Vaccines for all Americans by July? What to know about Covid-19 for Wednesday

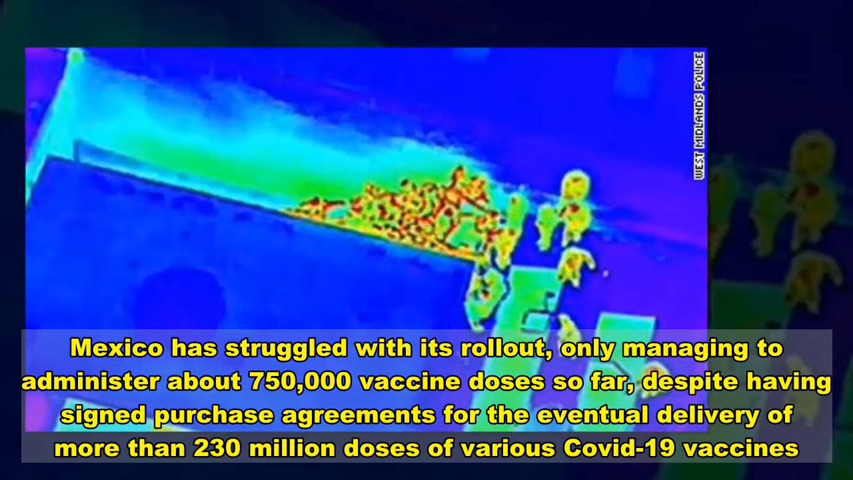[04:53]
Thermal imaging shows revelers exiting an illegal party in Birmingham, England, in the early hours of Sunday.
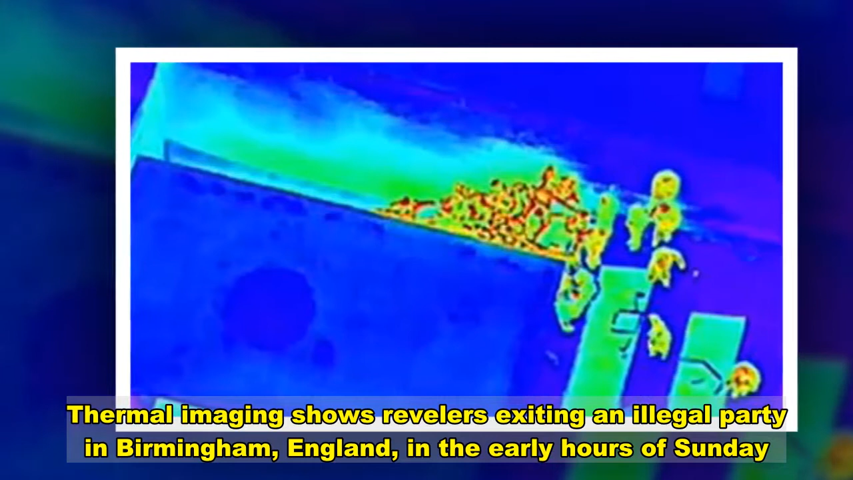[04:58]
Revelers breaching England's pandemic rules attempted a rooftop